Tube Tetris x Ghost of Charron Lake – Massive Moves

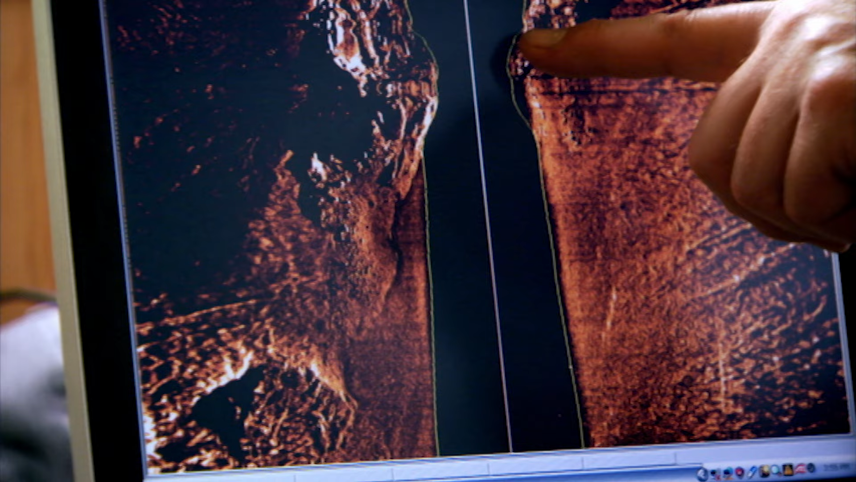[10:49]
Finally, in the summer of 2005, they had a lucky break. And I'll stop the record right here.
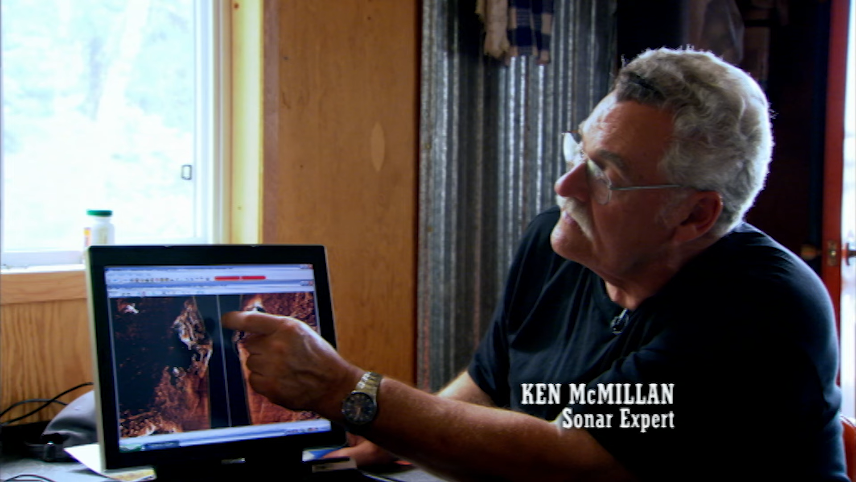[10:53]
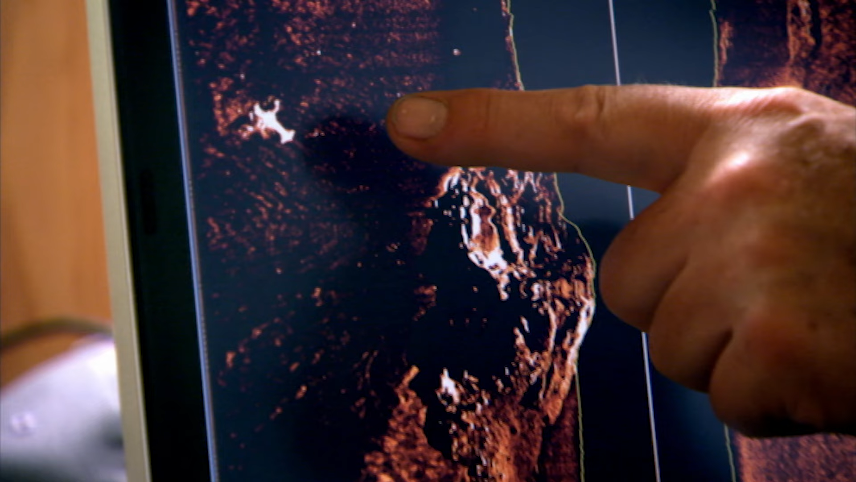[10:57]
And there's our target.
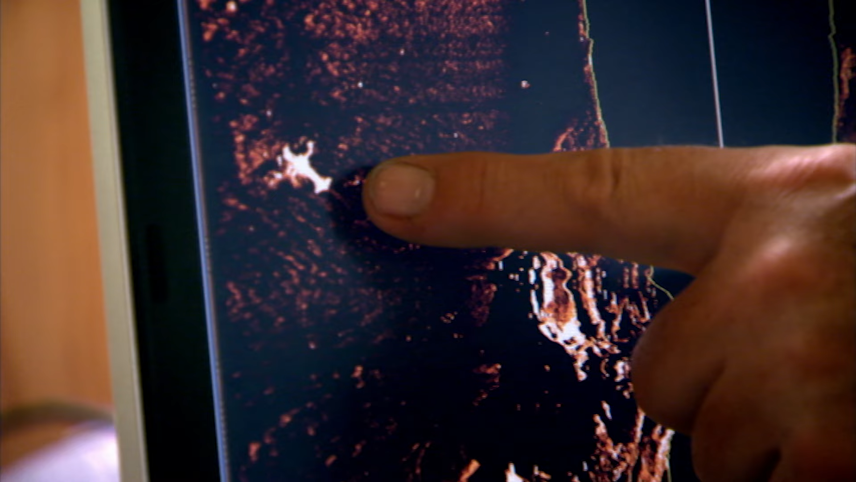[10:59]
In the process of running some lines back and forth, we were able to get much better pictures of the target.
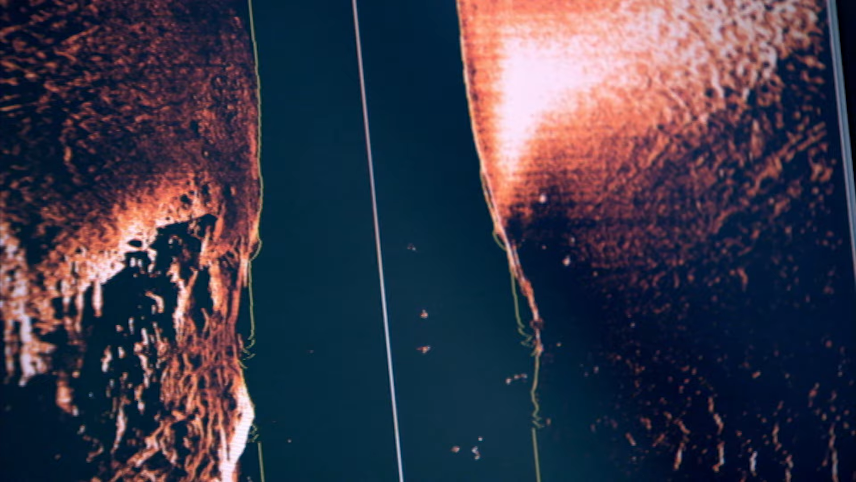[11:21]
Intrigued by its eerie aura on the sonar, they now call the plane the Ghost of Charron Lake.